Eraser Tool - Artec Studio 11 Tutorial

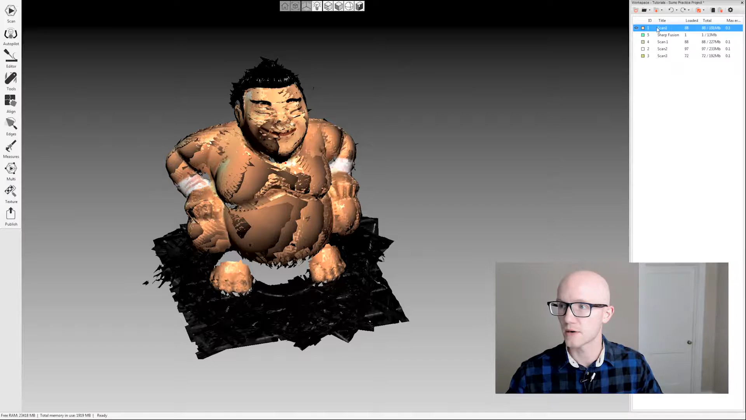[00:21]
I'm going to come over on the left hand side and click the editor tab and then click the eraser. So the most common thing you're going to do, one of the more common things you're going to do with the eraser tool is this cutoff plane selection. So if you're not using the autobase removal in the scan tab you will be left with bases or you know whatever
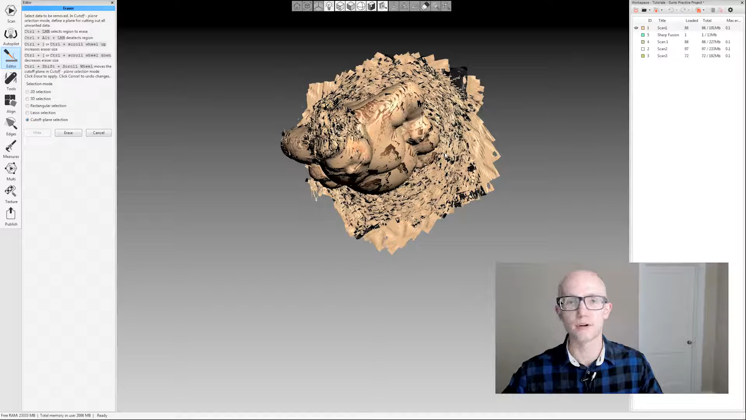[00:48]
your scanned item was sitting on when you were scanning it. And the cutoff plane selection within the eraser tool makes it very easy to get rid of that. So something to keep in mind here when you're using the eraser tool. What might be helpful is sometimes coming up here and changing this to the points view. That can be easier to see things. By default, sorry, by default is going to be on the solid view.
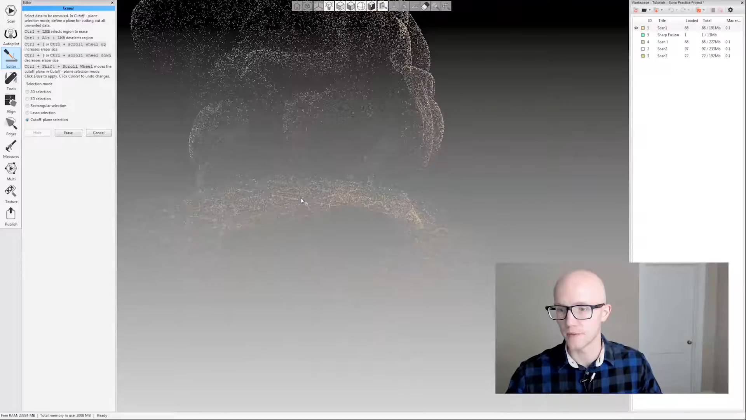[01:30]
So you can play around with the view options to make sure you're able to see everything the way you need to so that you you're not erasing things that you shouldn't be. Notice sometimes in the solid view the points will kind of kind of make these spikes around these edges and you might not really be able to see very well around those edges.
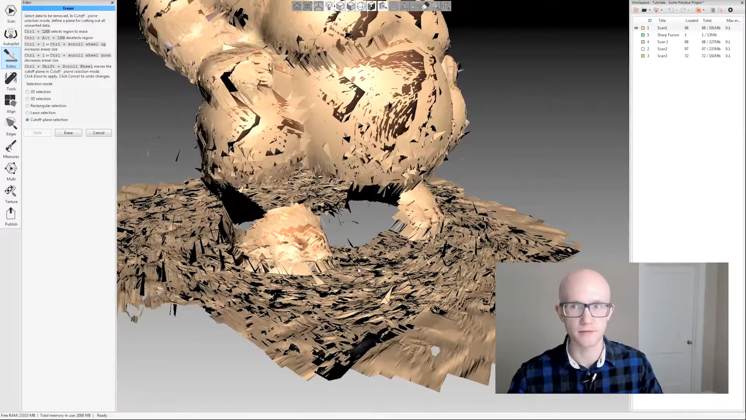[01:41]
So I can come to my points view and it cleans up those edges a lot more in your view. Again you're just looking at raw data so this is just changing how it's displaying it.
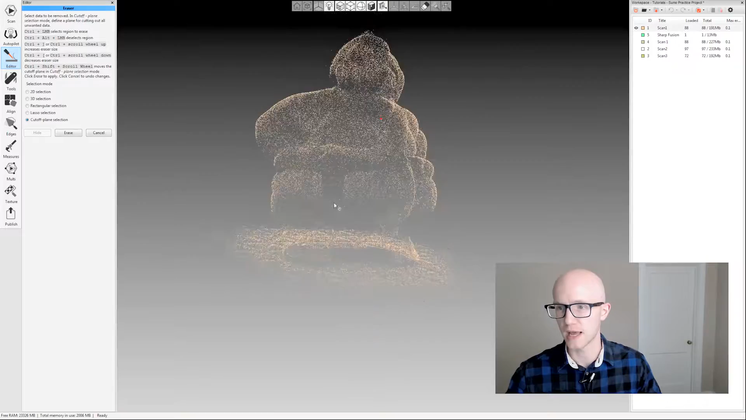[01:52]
So I'll leave it at the points for this one. I'm going to use the cutoff plane selection.
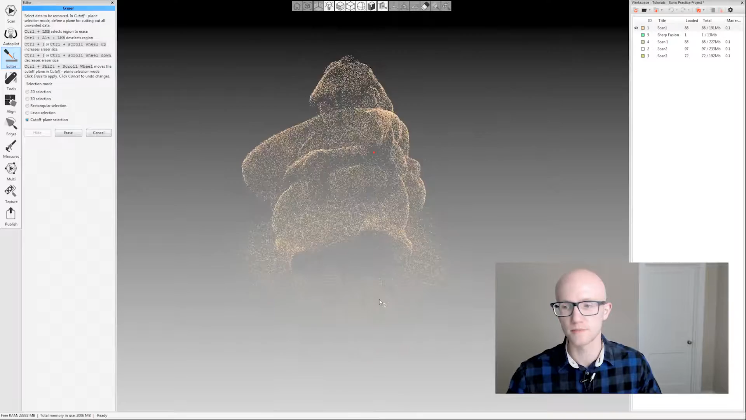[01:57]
Whenever you use the eraser you'll select your selection mode over here in the left and then you'll come over on the right
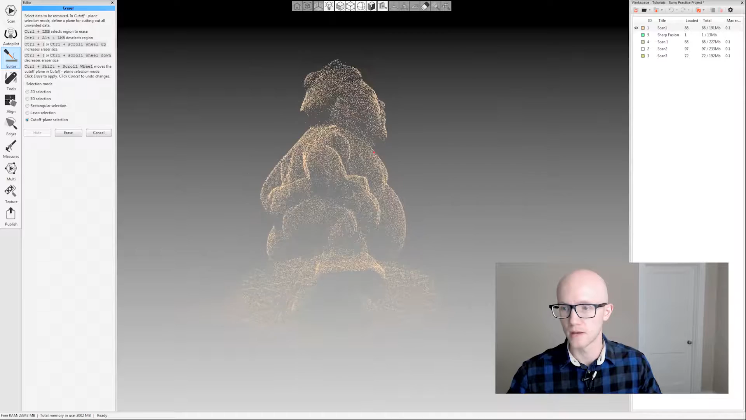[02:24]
Now I can use my mouse wheel to scroll up and down to make it larger or smaller and then if I left click it's going to select data. So I'm going to position this like this hold control scroll down a little I just want a small circle here and just paint a little bit right there.
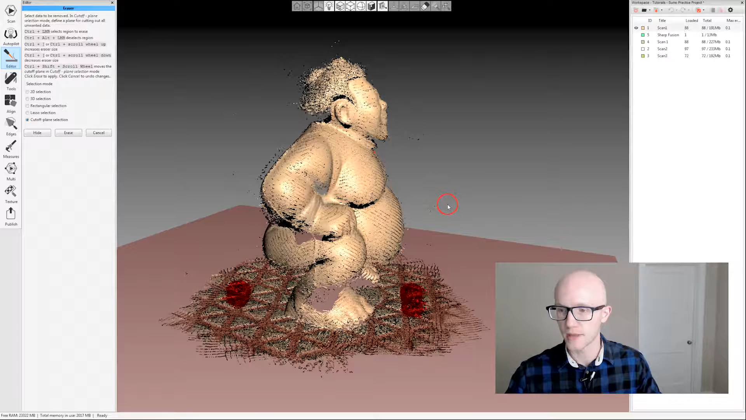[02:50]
The circle will pop up again but what I'm going to do this time is just scroll up on my mouse wheel while holding control and shift and notice that just lets me move my plane up and down.
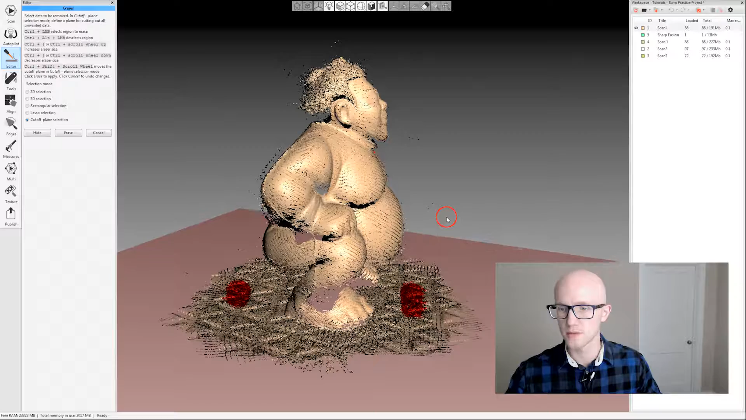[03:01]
Most of the time when you select the base it'll kind of look like this with a little bit above a little below. It depends on what kind of base it was. This one the the turntable that I was using for the scan has a lot of raised geometry on it so it's not going to be able to
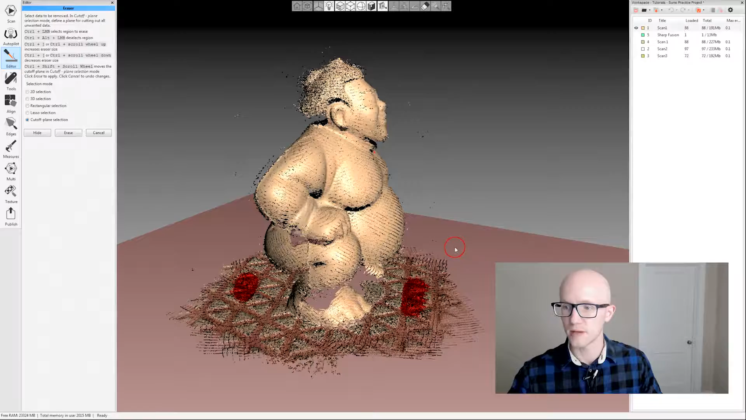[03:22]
find the exact surface there but it will get close and then you hold control shift and normally if you just click up once on your mouse wheel that's enough. Now keep in mind that when you do this when you click up once it may cut
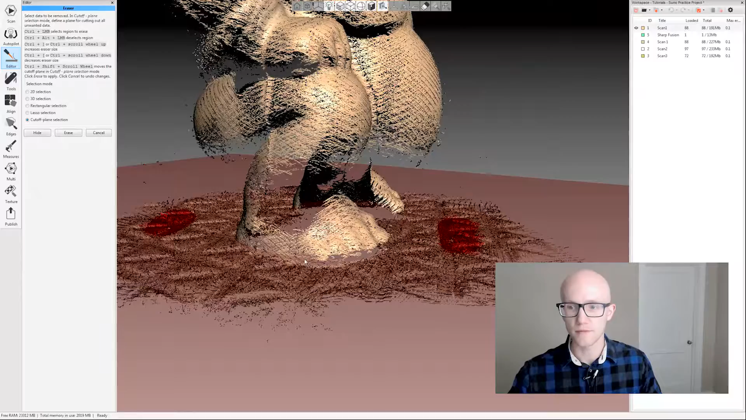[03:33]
off a little bit of the bottom of your model here and this is kind of hard to see again.
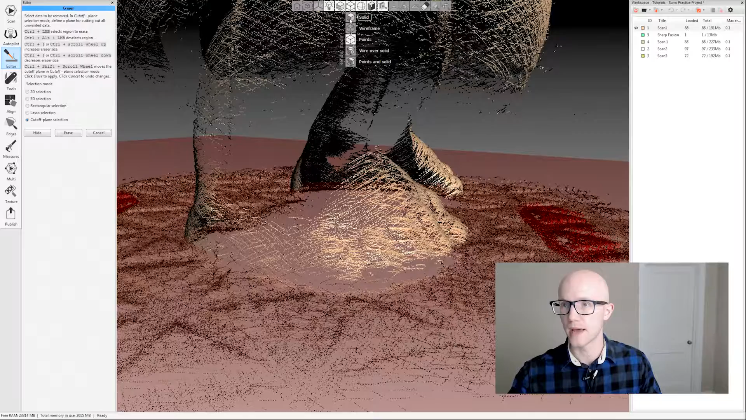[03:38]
Let's move back to the solid view and notice it may be cutting into my model just a little bit.
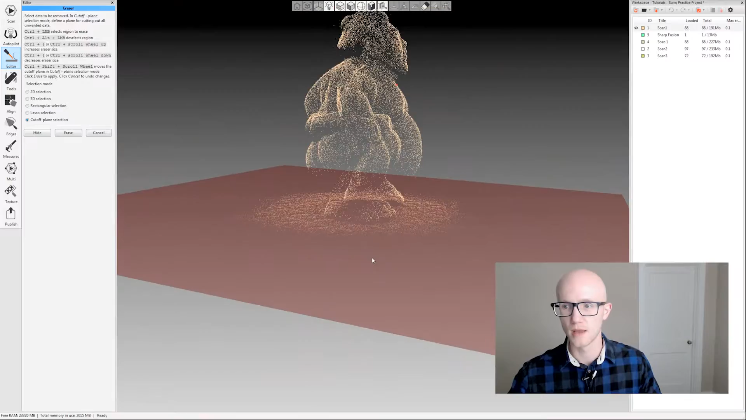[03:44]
That's not a big deal if you have multiple scans so I have when I scan this object I turned it over on its side and I scanned underneath the feet anyway in a separate scan so getting rid of a little bit of that data isn't really a big deal but that is something to keep in mind when you're using the tool.
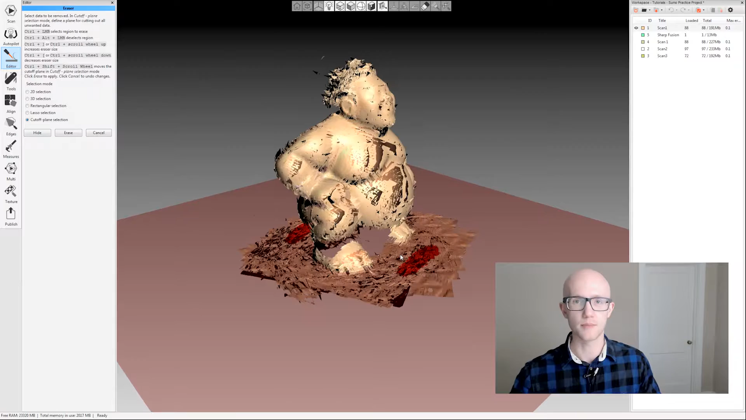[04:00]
So I can click erase and
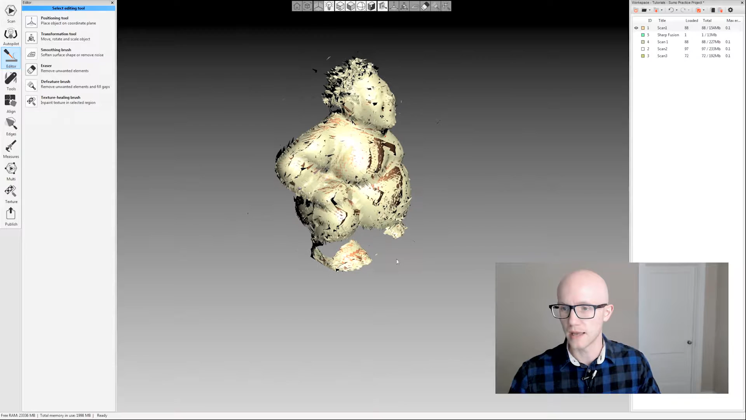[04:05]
everything above that plane stays and everything below gets erased.
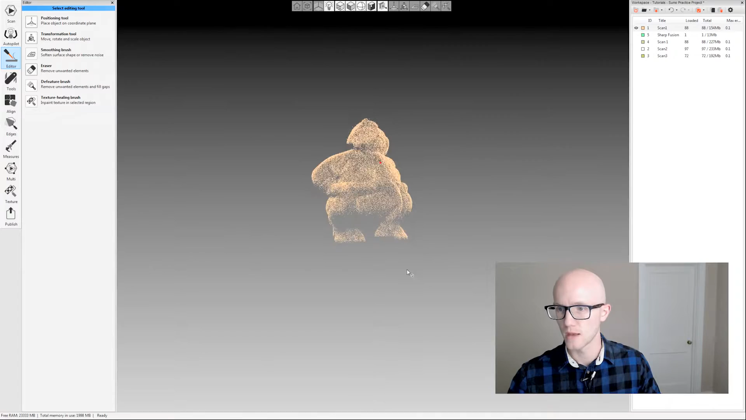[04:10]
So that's the most commonly used option within with raw data and I can come in here I can do 2d selection just kind of paint and erase things I can do all kinds of stuff.
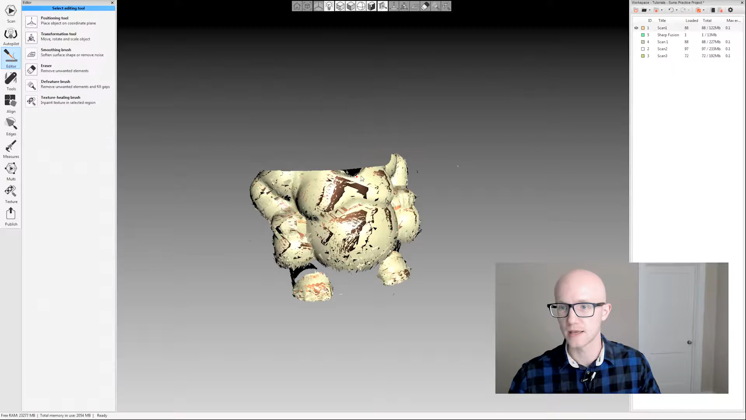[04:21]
When you're using the eraser tool keep in mind that you can also undo things that you erase so don't be afraid to that you're going to lose something immediately because you should be able to come back and click ctrl z
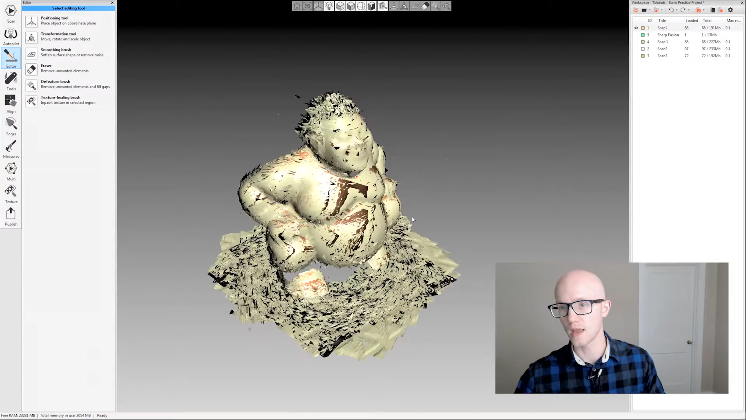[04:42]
or the undo button up here in the workspace right above the workspace and that will get back what you just erased if you ever erase anything accidentally. Alright I'm going to switch over to some fused data this is a fusion created from the data and we're going to look at the other eraser options.